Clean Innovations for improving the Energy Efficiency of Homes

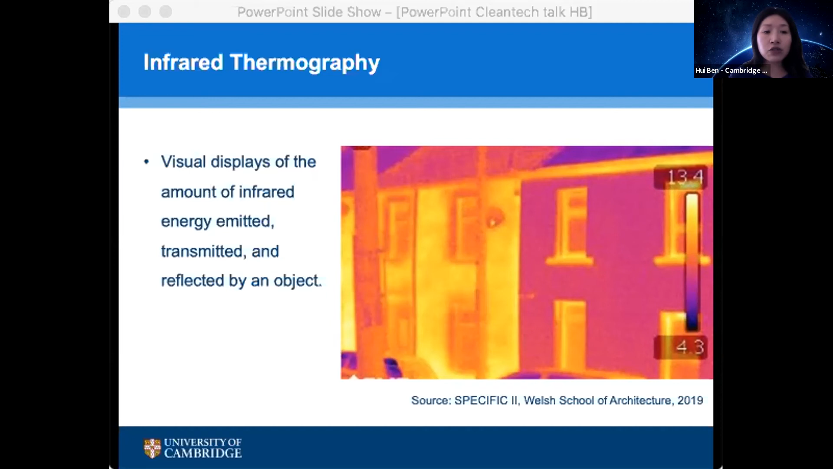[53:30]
And so this is the example, the image shows an example of handheld thermal imagery, thermal imaging cameras. And so it's essentially a visual display of the amount of infrared energy emitted, transmitted, and reflected by an object. And so the satellite thermal imagery,